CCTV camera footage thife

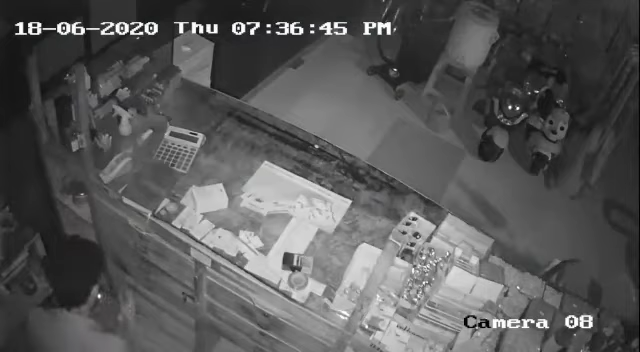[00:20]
کامرہ کتبہ موڈ ماشاءاللہ جنرل سٹور میں چوری کی انوکھی واردات جس میں نگدی موبائل کارڈز اور امپورٹڈ پسٹیل کل ملا کر تقریباً پارہ لاکھ روپے کی چوری بنتی ہے آخر یہ چور کون تھا یہ چور ماشاءاللہ جنرل سٹور کامرہ کے مالکان کے لیے ایک سوالیاں نشان بن کر رہ گیا
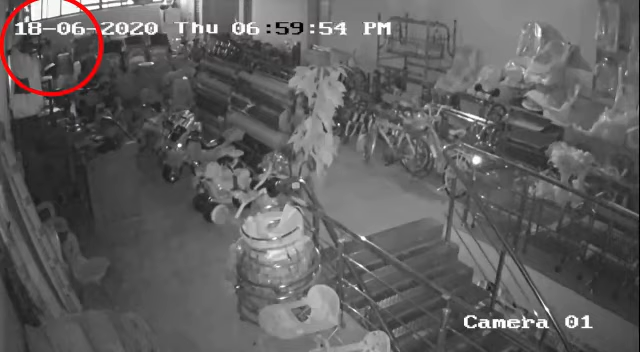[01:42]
انوکی وردات کرنا شروع کر دے گا تو آخر کار چور دکان میں بند ہونے کے پندرہ سے بیس منٹ بعد باہر نکلتا ہی
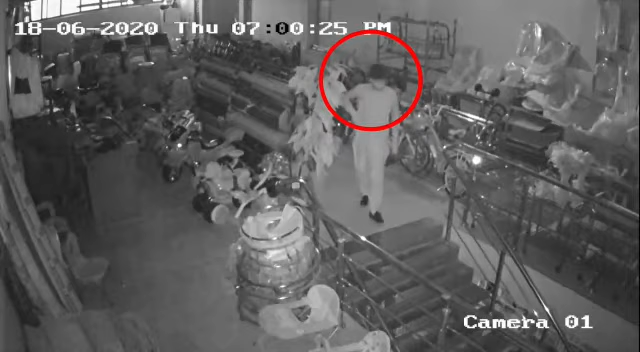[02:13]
اور تسلی کے ساتھ معاینہ کرتا ہے کہ دکان بند ہو گئی ہے یا نہیں جب چور کو پورا یقین ہو گیا کہ دکان بند ہو گئی ہے تو وہ پیسوں کا لاکر کھولنے کے لیے اور زار ڈھوننے میں مصروف ہو جاتا ہے